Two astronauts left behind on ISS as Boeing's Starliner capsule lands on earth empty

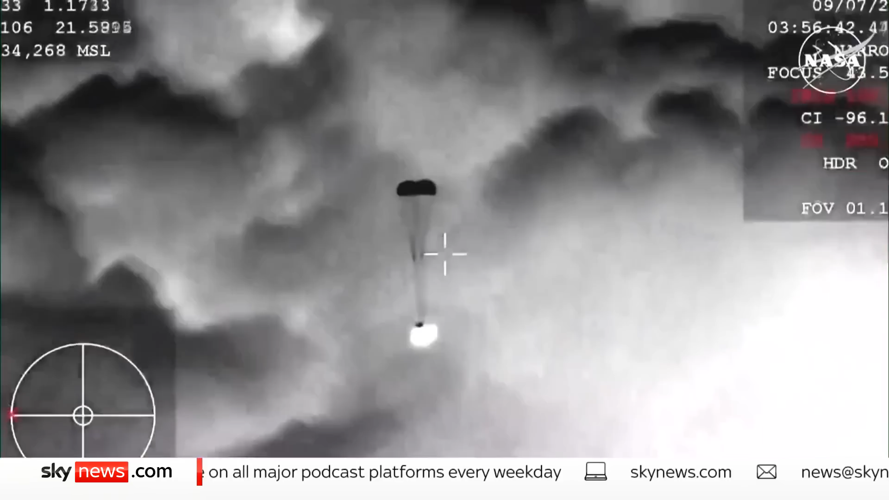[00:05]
Descent in the desert, six hours after the Starliner capsule left the International Space Station.